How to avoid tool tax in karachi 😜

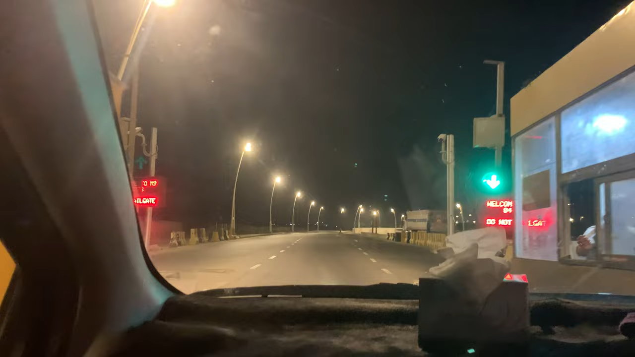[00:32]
तो जो आम बंदा सीधा हाईवे पे जा रहा होता है उसको तो लगेगा ना वो यहाँ से नहीं उतर सकता। नहीं तो उसके यहाँ क्या करना आएगा, बनाने आएगा? यू टर्न जहाँ से लिया है, कहाँ से लेने वाला रोड जो तो सेम ही था ना।
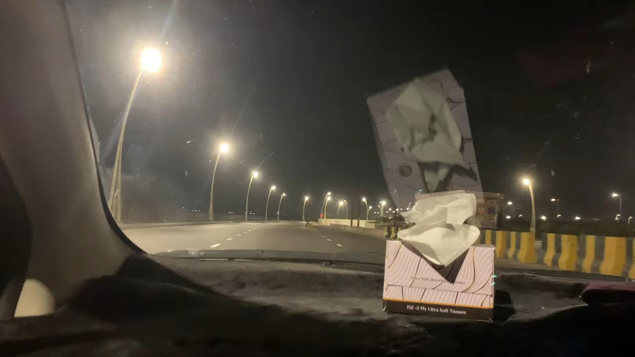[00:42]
हाँ अगर कोई मुड़ेगा तो ही देना होगा। हाँ वरना सीधा चलाएगा तो आगे वो हैदराबाद टूल टैक्स पे देना पड़ेगा ना, और जो हैदराबाद टूल टैक्स से आ रहे हैं वो यहाँ से आगे इधर से यू टर्न लेके फिर उस वाले रोड पे जाएंगे बैरिया के लिए,
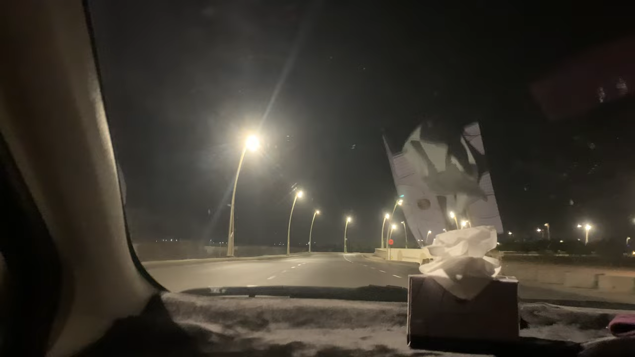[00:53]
तो उनका भी फ्री हो जाएगा। है बैरिया वो यहाँ से चले जाएंगे, ये बैरिया जा रहा है वापस, ये इधर का यू टर्न है। अब ये मैं वहाँ दिखाऊंगा वो एक अल्लाह फिर ये नहीं होगा। अब यहाँ से 250 बता रहा था साला,